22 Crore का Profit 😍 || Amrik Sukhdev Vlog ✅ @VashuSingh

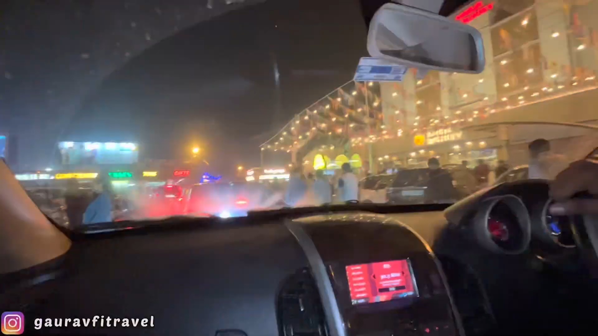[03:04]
है क्या है आज वासू अज जुन पूल एक फञ जोन नया खुलाना या विलोगर्स के एंट्री हो रही है वसा मीट आप है यहां तो बहुत ही बीड़ा है यहां तो मुझे लगे टेबल भी ना मिले या
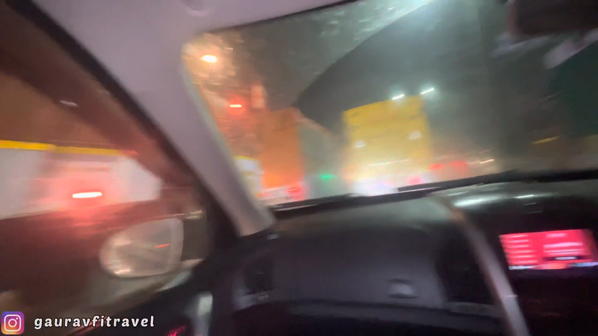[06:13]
कि अधिए यहां लग रहा बहुच दर क्रैफिक अभी अभी एक गंट लग जाएगा कर पोचने में अभाई साब नीद आरे बहुत तेज पिचा भी जाना वाच बहुत तेज आवी है इस नास्ते से पिलीक